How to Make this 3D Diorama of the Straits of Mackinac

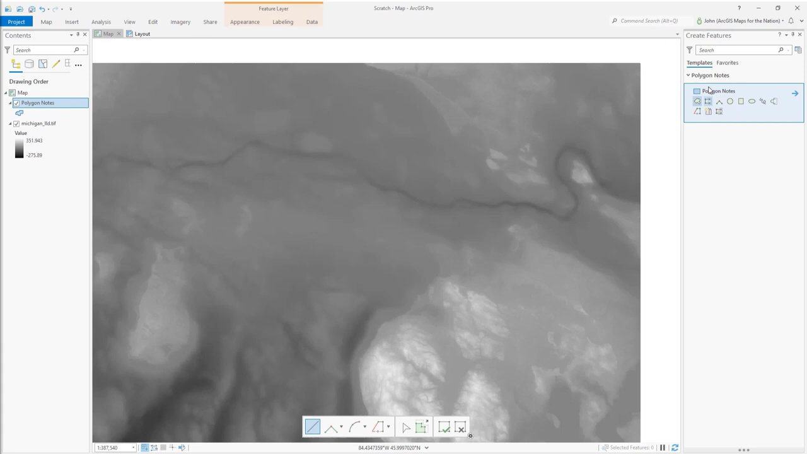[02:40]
I'm going to draw a polygon over just the area that I want to extract for my own map diorama. I'll draw a square here covering the Straits of Mackinac.
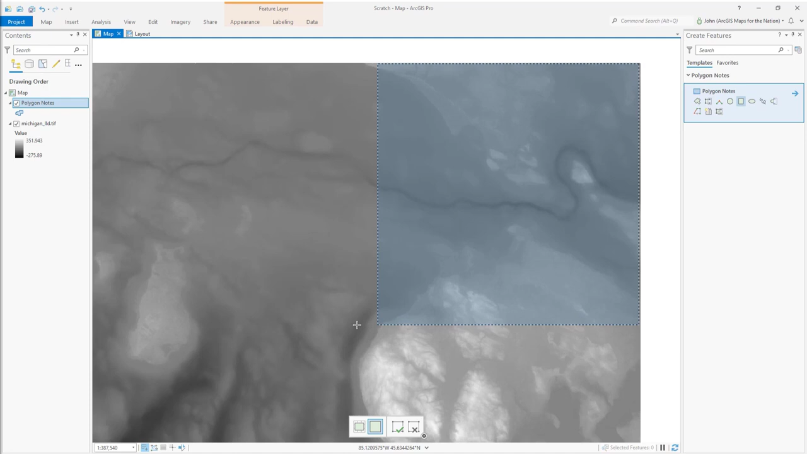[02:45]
Look at that cool little underwater river in feature. I'm going to fire up the geoprocessing tools, and I'm going to choose extract by mask. I'm going to effectively clip out this bit of the DEM based on my polygon map note.
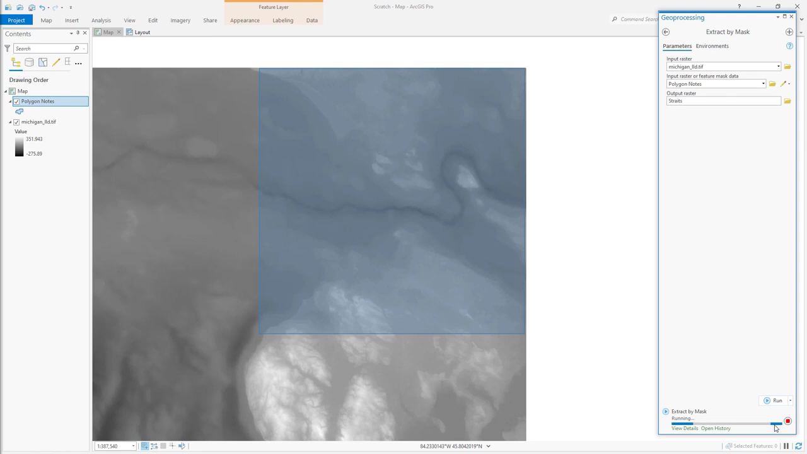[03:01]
I can get rid of the big original DEM. So now I have a DEM of just my area of interest.
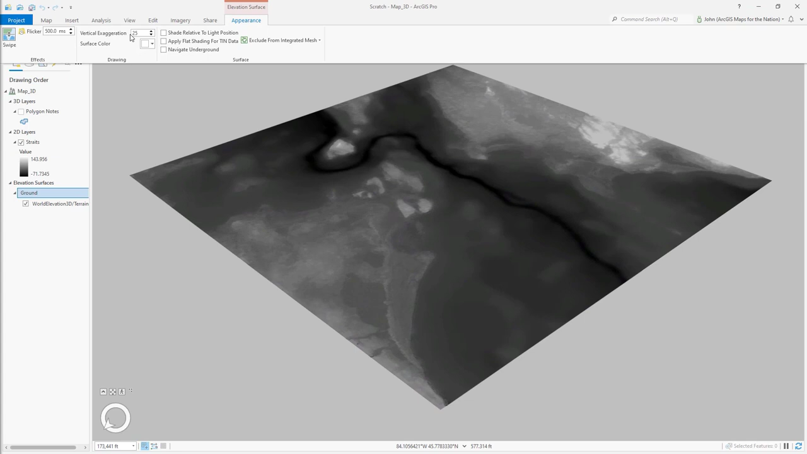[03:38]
But look at all this extra shading that I have on the outside, and my default elevation surface doesn't include bathymetry. So I'm going to duplicate my DEM, uncheck the default ground data.
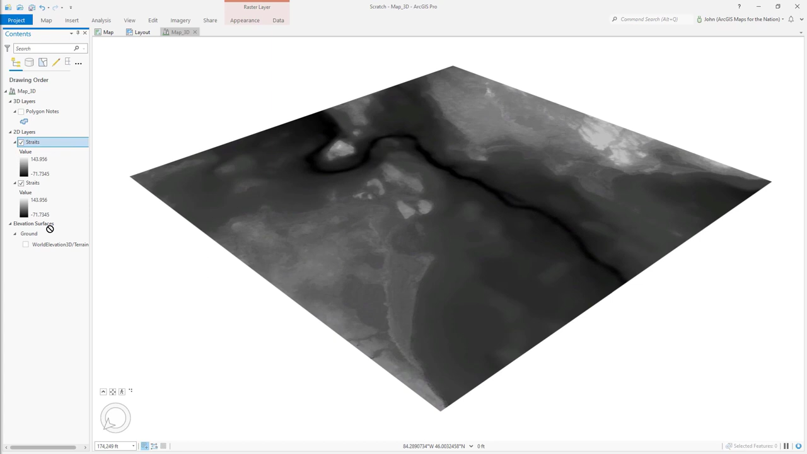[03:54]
I'm going to drop this DEM as my new ground surface. And now Pro is only aware of the elevation of this square, and all the ancillary shading around the edges disappear. And what's more, I'm benefiting from the bathymetry, because the default elevation surface doesn't include underwater terrain.
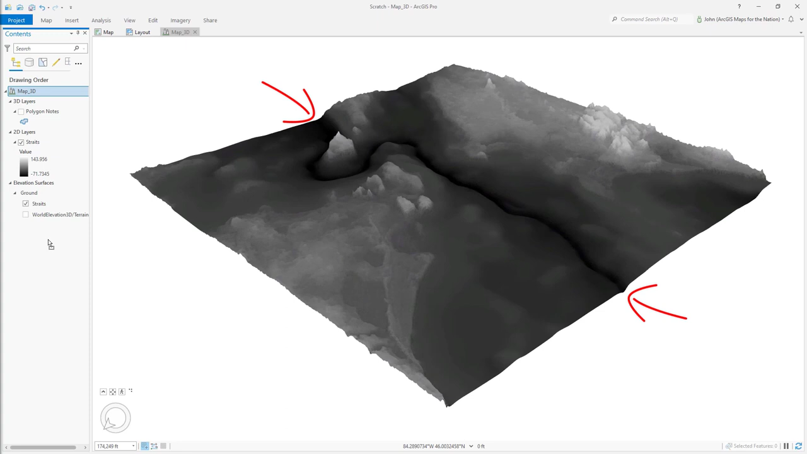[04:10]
Now I can see this cool feature cutting its way through the Straits of Mackinac underwater. So I'll turn this off, and I'm going to just activate my world imagery basemap.
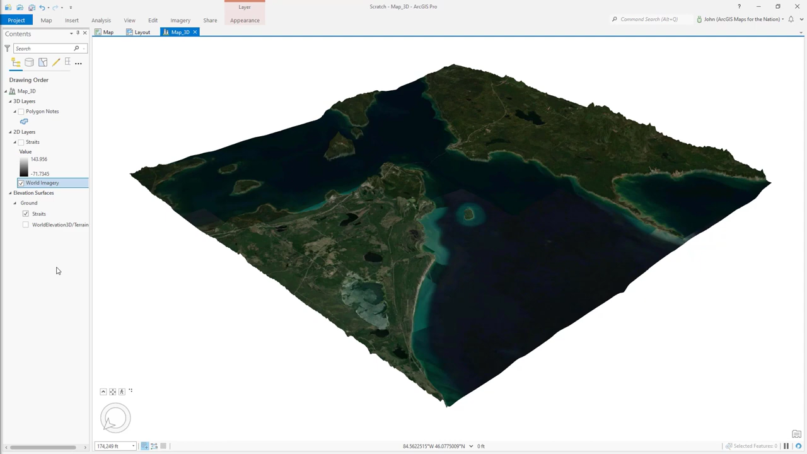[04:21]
But good grief, look at the artifacts along the mosaicing of these images, different colors for the shallow water area. You know, it's just, I'll just say it could be a little bit better given our area of interest. So what do we do? Are we stuck with it? No way. I'm going to open world imagery way back, an app from Living Atlas.
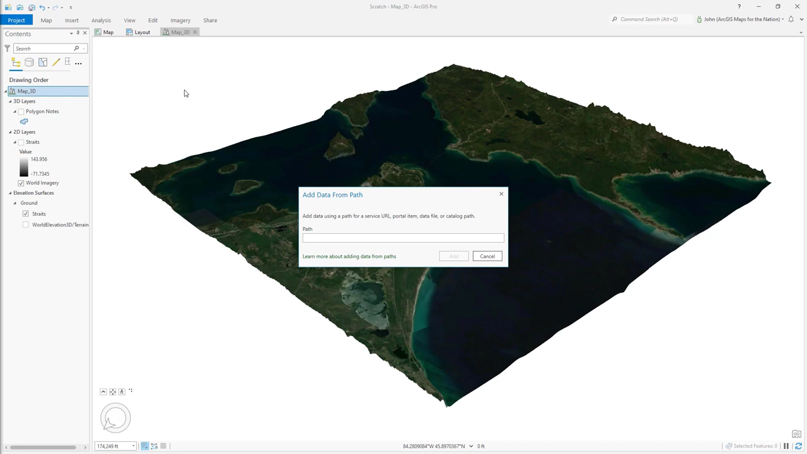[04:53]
And I'll just paste its path here, add it to my map, and get rid of my old version, actually, my old slash new version of world imagery. This old world imagery looks better, I can deal with this.
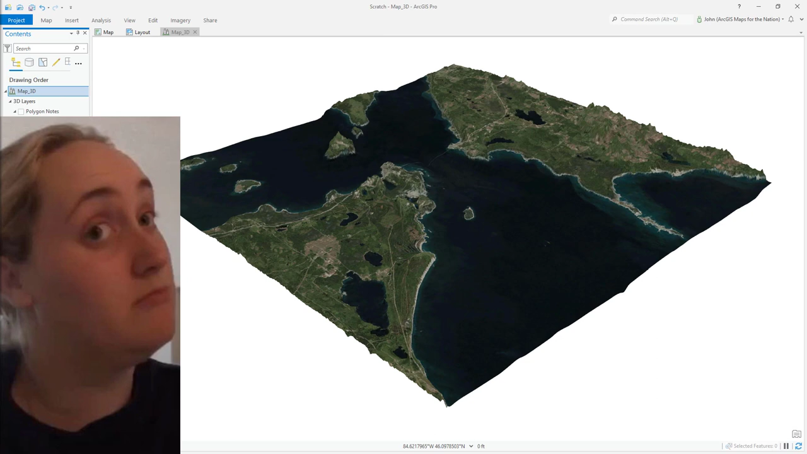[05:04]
In the imagery tab, I'll choose raster functions, so many amazing tools, and I'm going to activate hillshade. And I'm going to apply this hillshade to my DEM. Look at this, now I'm going to blend that light and shadow into the underlying imagery.
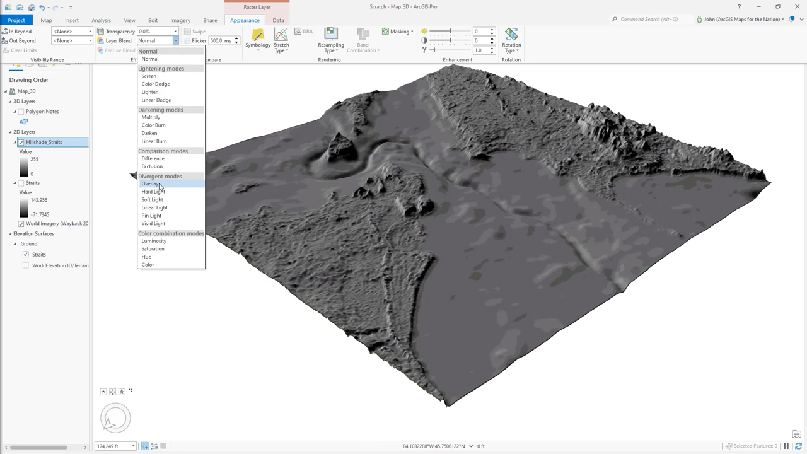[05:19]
Much more dramatic, much more information about the terrain being presented in the map, I'm going to turn back on my original square polygon note.
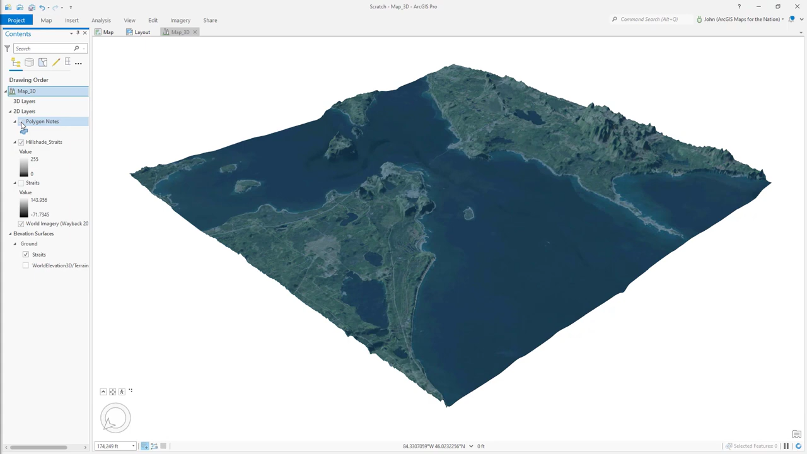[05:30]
And I'm going to open up its properties and look at its elevation. Right now, by default, it's on the ground, but I can set it to an absolute height.
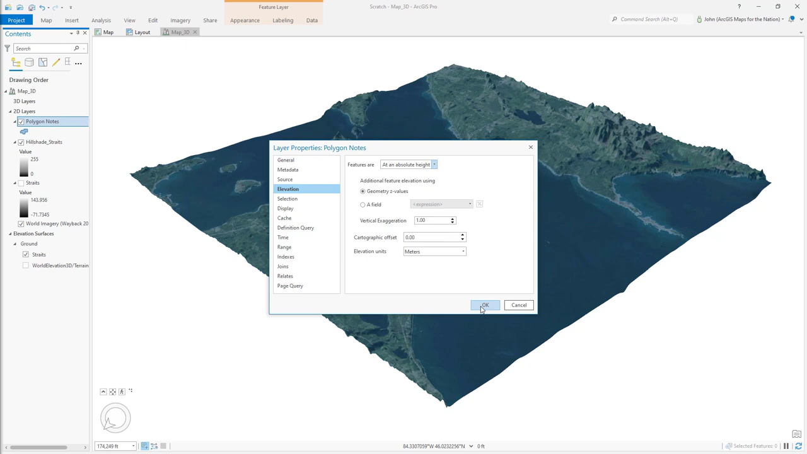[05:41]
And when I do this, it zeros it out. And that polygon cuts through the actual terrain of my 3D scene. I've effectively made a water layer.
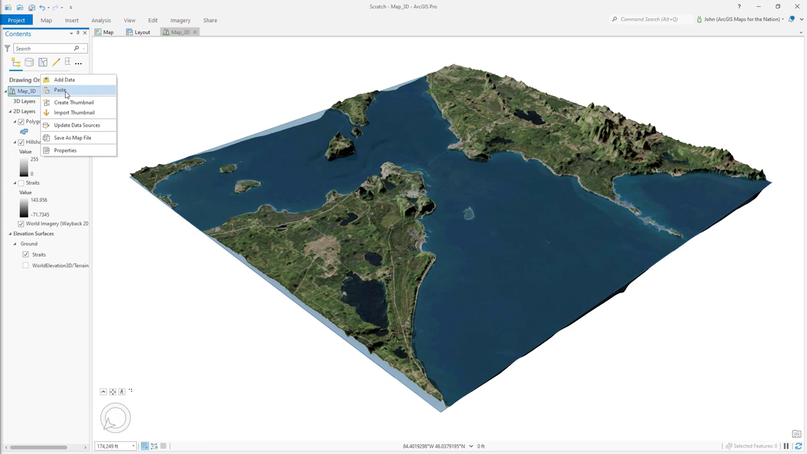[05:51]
Now I'm going to duplicate this, and give it a negative cartographic offset, because I want to have a bottom to my little sliced out diorama. I'll name the top one water, I'll name the bottom one bottom. And I'll turn back on my original elevation, and I want to make this look all watery with like a dark, deep blue at the bottom and a bright cyan at the top.
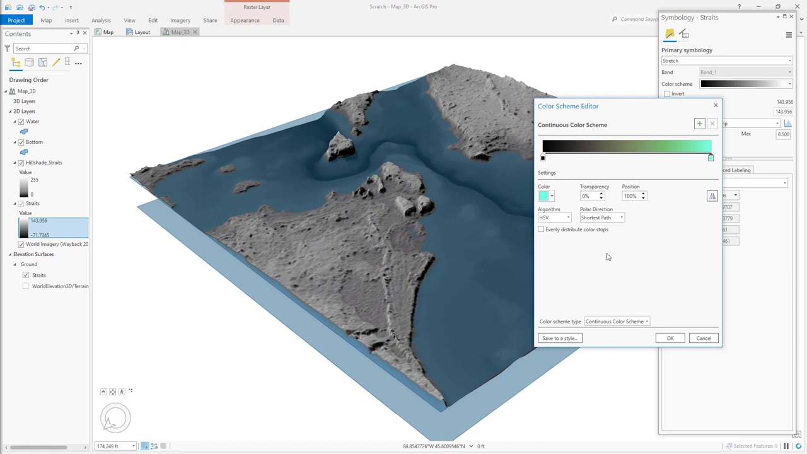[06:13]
And I'll fade away these shallower colors to fully transparent. And it looks aqua.
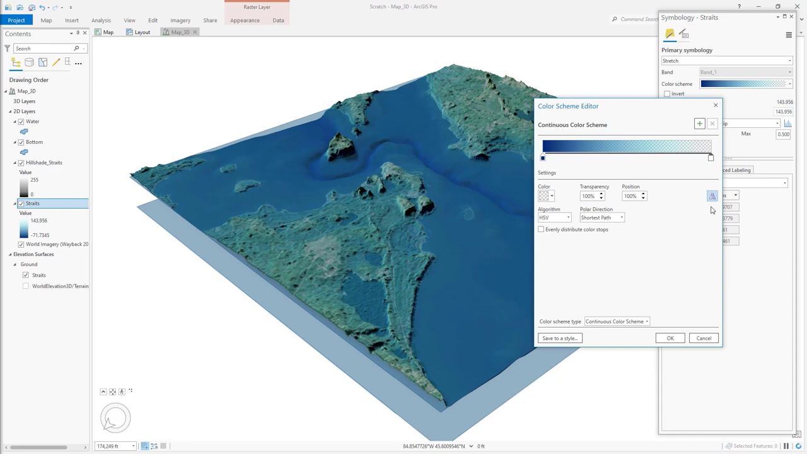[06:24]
I'll drag this down. I'm going to give like this neat kind of sense of depth to this underwater channel that cuts through the Straits of Mackinac. The things you can do with transparency within a gradient in Pro are so amazing and liberating. So let me look at the symbology for our water. Right now, it's just semi-transparent blue. But I'm going to give it a little gradient, like a specular gradient, like we're flying over this area. And we're looking down at an airplane a little bit in the middle is bright, and it radiates out to a little bit less.